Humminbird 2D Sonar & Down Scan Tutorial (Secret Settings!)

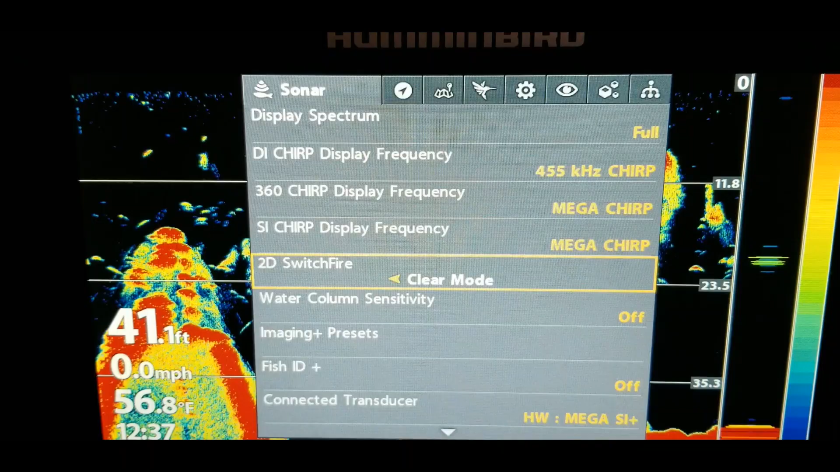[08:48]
On screen: depth 41.1 ft, water 56.8°F, speed 0.0 mph
you have clear mode and you have max mode max mode as you can see we'll have a little bit more
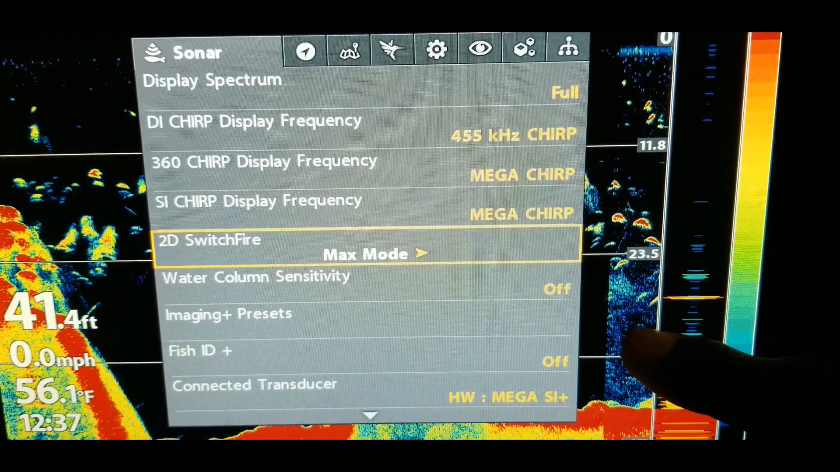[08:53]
On screen: depth 41.4 ft, water 56.1°F, speed 0.0 mph
of the I guess clutter or it won't be as crisp but you can still
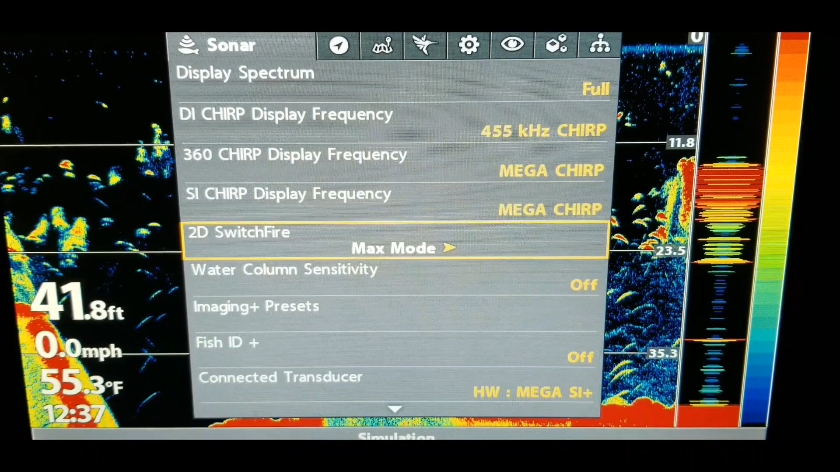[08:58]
On screen: depth 41.8 ft, water 55.3°F, speed 0.0 mph
go in and adjust it but for me I just like keeping that on clear mode alright so the other item
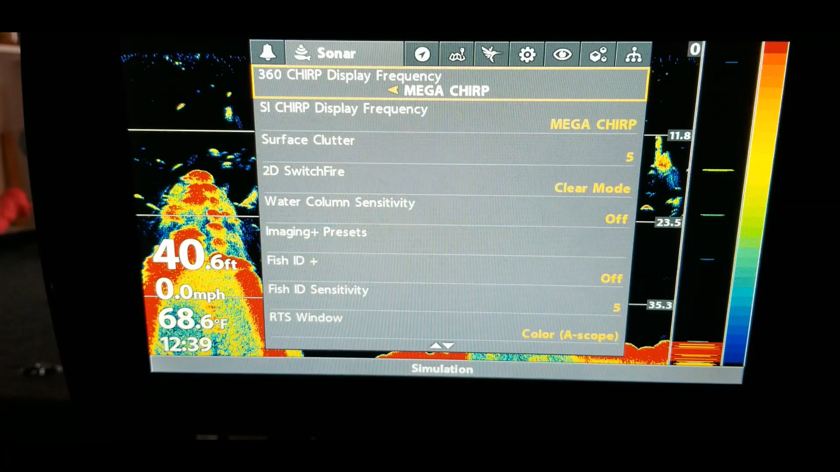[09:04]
On screen: depth 40.6 ft, water 68.6°F, speed 0.0 mph
that you want to pay attention to under the sonar settings is RTS window
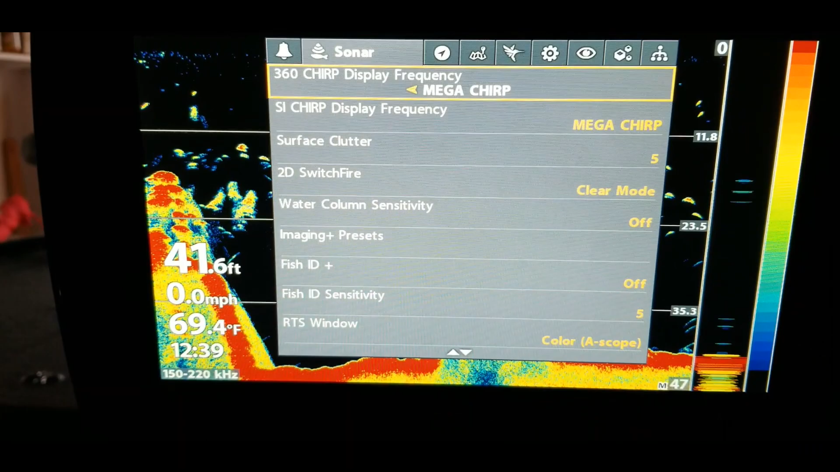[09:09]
On screen: depth 41.6 ft, water 69.4°F, speed 0.0 mph
now that's something that I always leave turned on because I use it especially whenever I'm drop
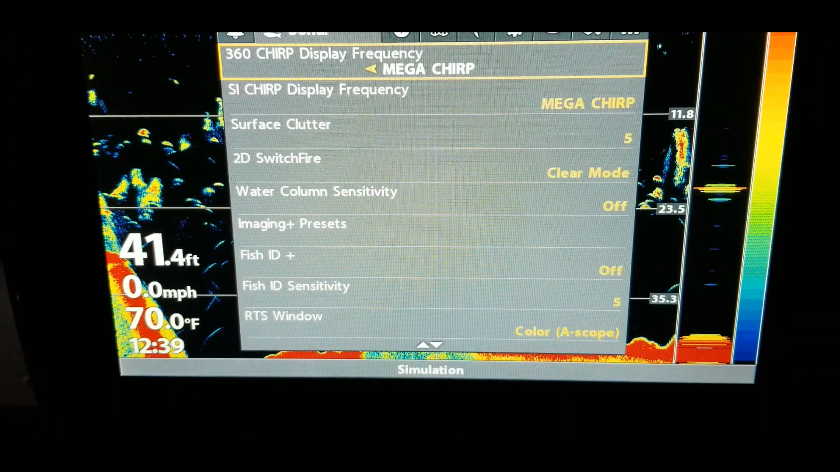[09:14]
On screen: depth 41.4 ft, water 70.0°F, speed 0.0 mph
shotting or something like that where I need to see it see what's happening in more
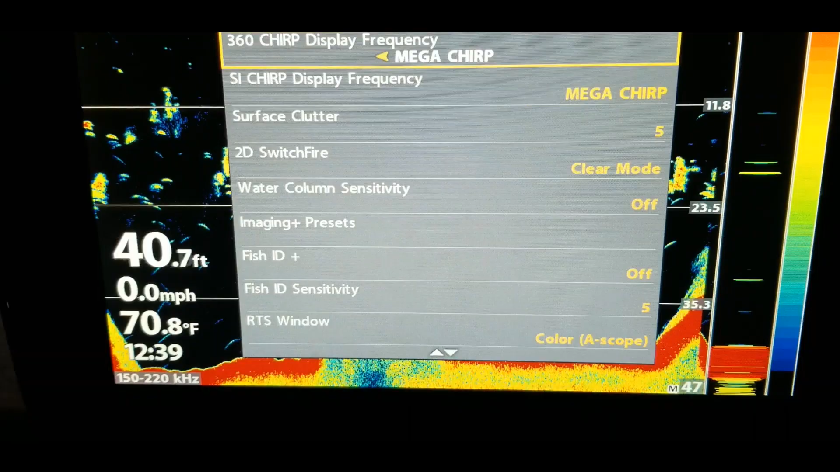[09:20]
On screen: depth 40.7 ft, water 70.8°F
of a real-time situation so what that RTS window does is
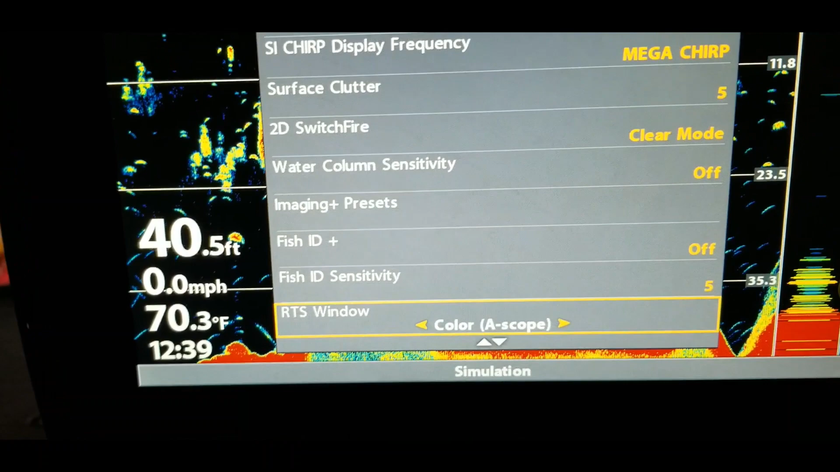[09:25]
On screen: depth 40.5 ft, water 70.3°F, speed 0.0 mph
if you can see this right here that is the RTS window which shows the
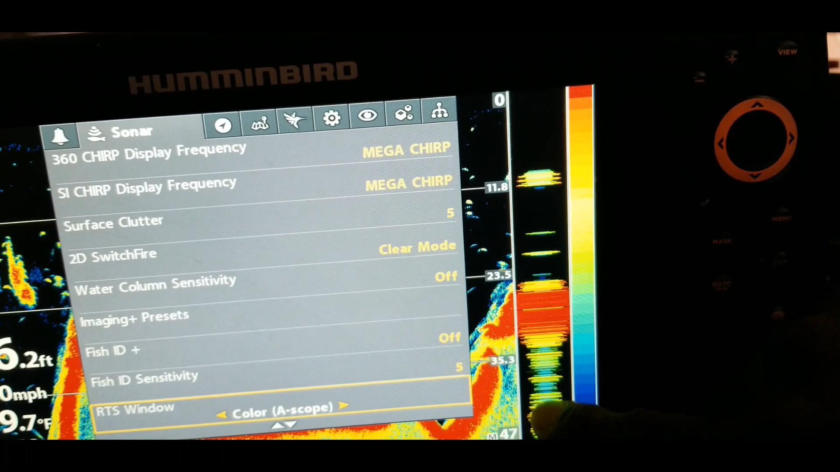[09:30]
real-time screen display of what is about to come on the screen so
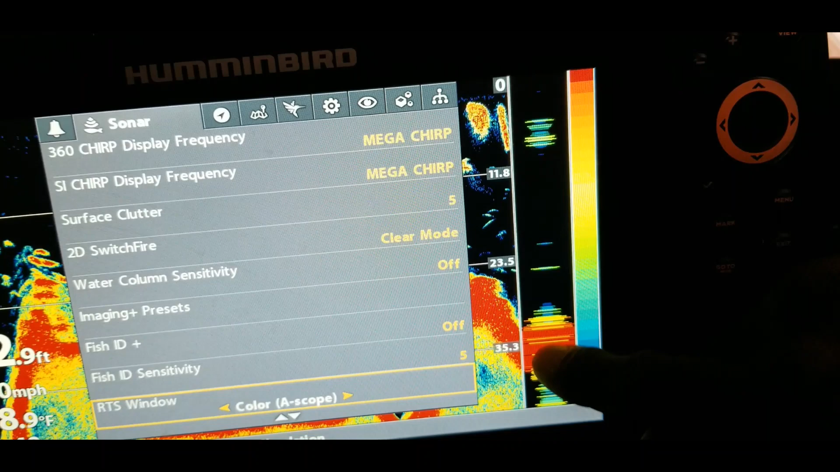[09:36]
this is actually live right here once it gets over here it's no longer live it is something in the past but
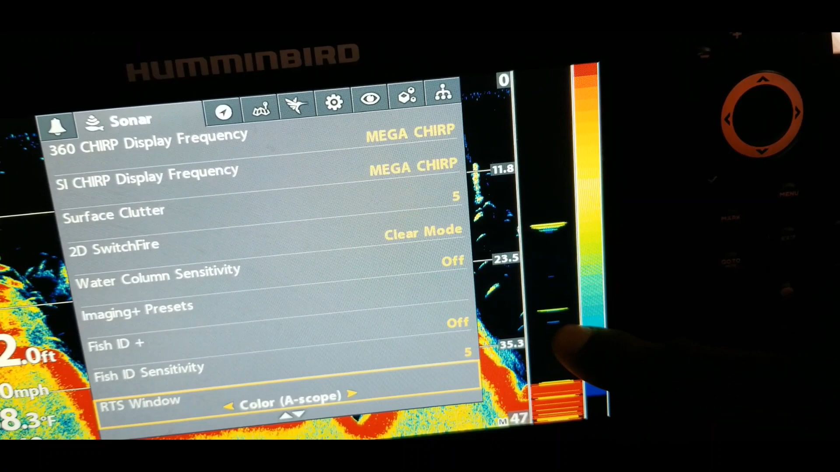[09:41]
it'll give you an indication of what you're about to see so even if you're dropping your lure down or something like that you
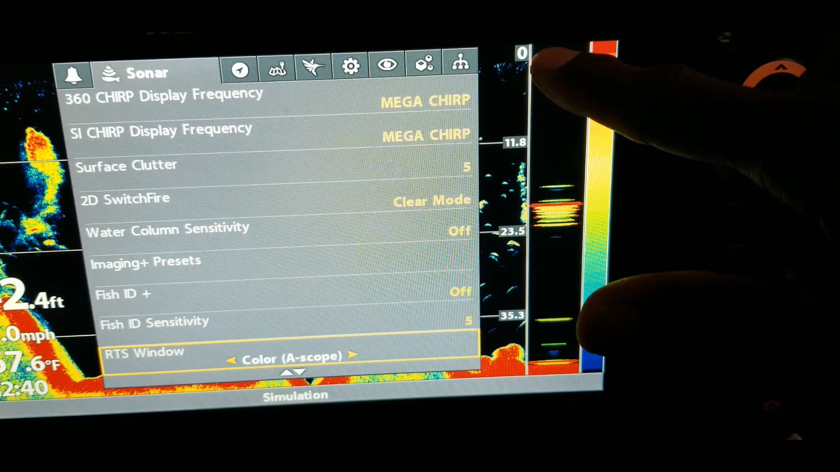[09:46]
will see it actively falling as it comes down and you can actually see the fish chasing and
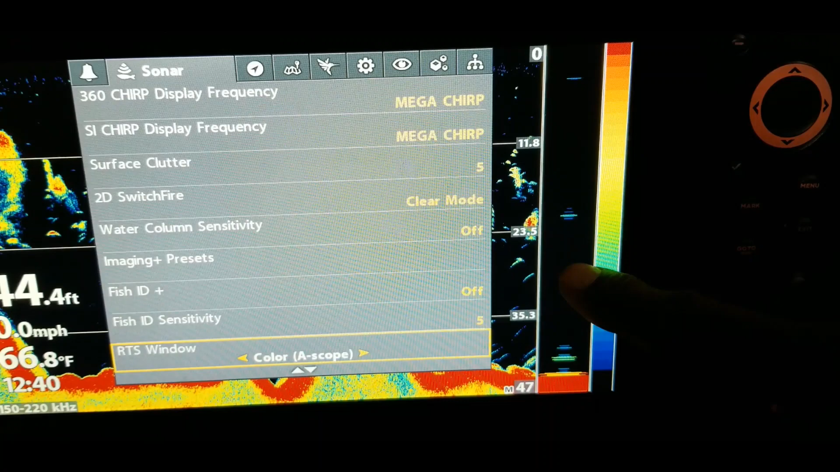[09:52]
things like that so this area right here to me is very important because it will show you
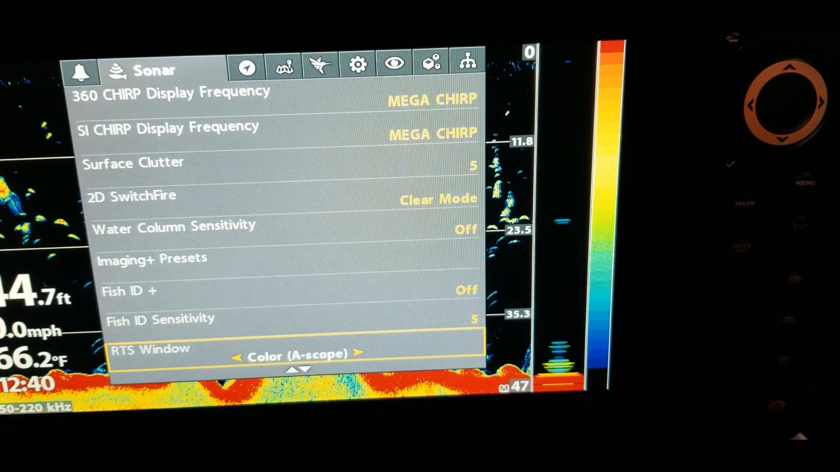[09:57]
On screen: water 66.2°F
just real-time live things that are actually happening in
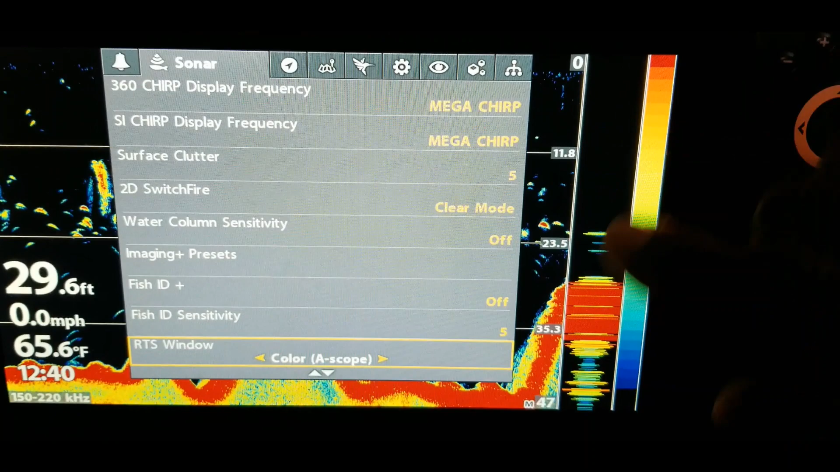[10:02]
On screen: depth 29.6 ft, water 65.6°F, speed 0.0 mph
order to see that you want to make sure that you put it in custom mode and don't leave
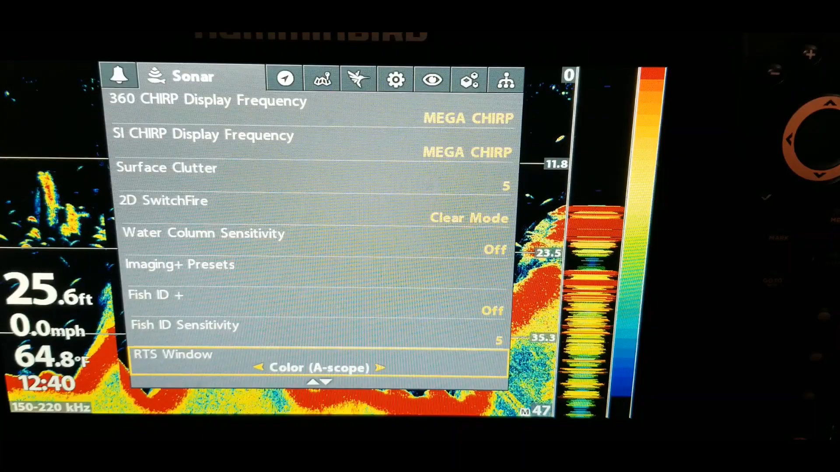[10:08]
On screen: depth 25.6 ft, water 64.8°F, speed 0.0 mph
it in angler mode because that may not be an option that shows up but for RTS window I normally
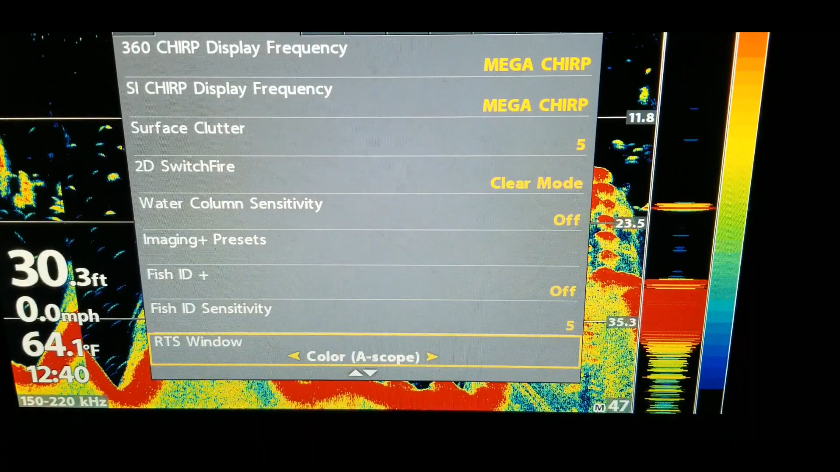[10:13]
On screen: depth 30.3 ft, water 64.1°F, speed 0.0 mph
keep that on on full all
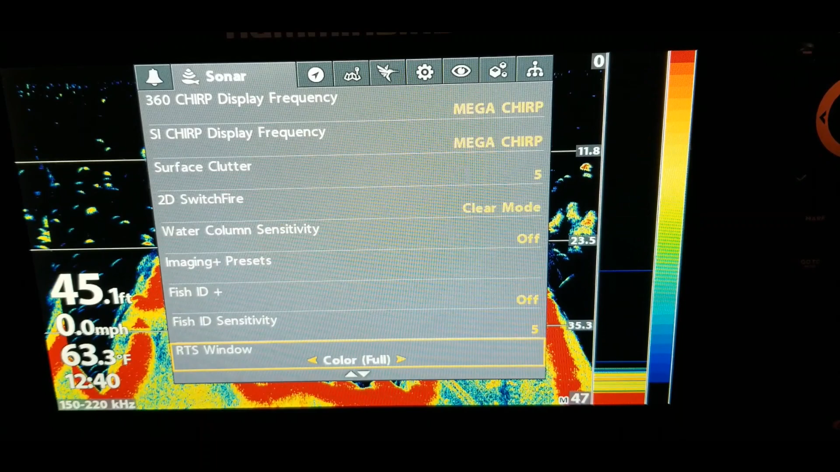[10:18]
On screen: depth 45.1 ft, water 63.3°F, speed 0.0 mph
right and that is it for the sonar side so